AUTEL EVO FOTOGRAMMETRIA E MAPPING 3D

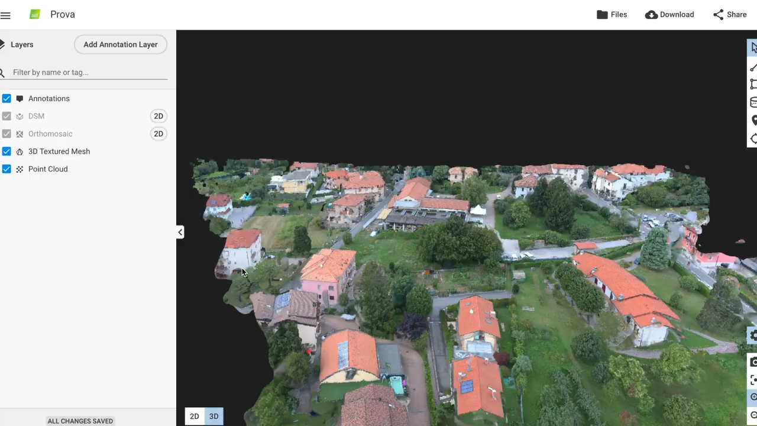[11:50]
e il risultato della versione trial di pixel 4d
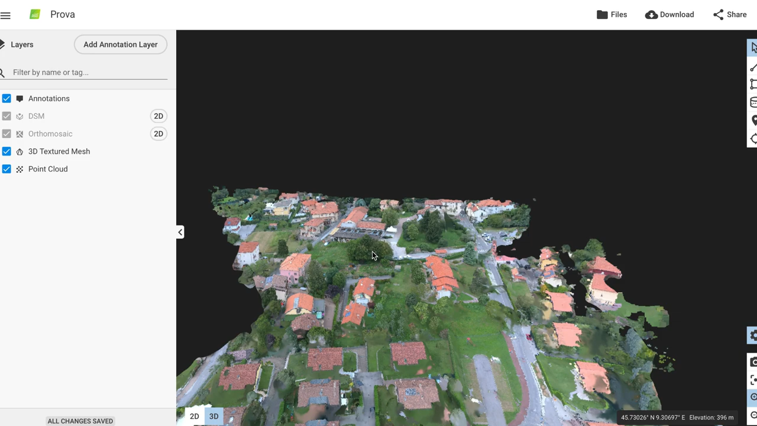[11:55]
è questo vedete che è stata creata tutta una mappa in
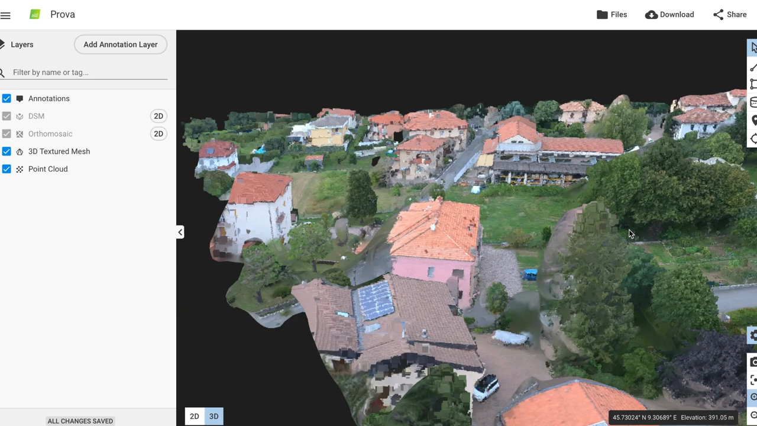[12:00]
3d delle delle riprese che ho fatto con dell'autelivo questo ovviamente per chi usa per lavoro questi software è una cosa importante ovviamente nella versione trial è tutto online quindi viene tutto caricato online elaborato online non c'è fisicamente software quindi se lo volete provare potete provarlo la versione trial è tutta online quindi non dovete installare software né niente e la potete provare tranquillamente a questo punto vedete potete
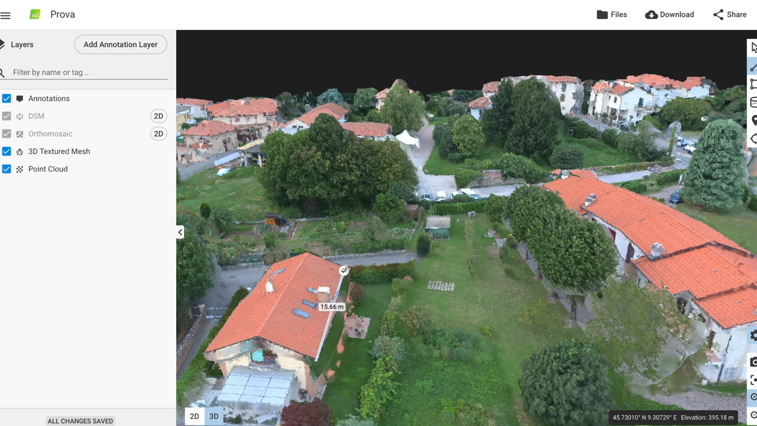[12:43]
anche misurare che ne so la lunghezza di un tetto mettete qua per dire il mio tetto è lungo 15 metri adesso so che il mio tetto è lungo 15 metri ok ragazzi questo era solo per darvi un'idea lo sto combinando un disastro aspettate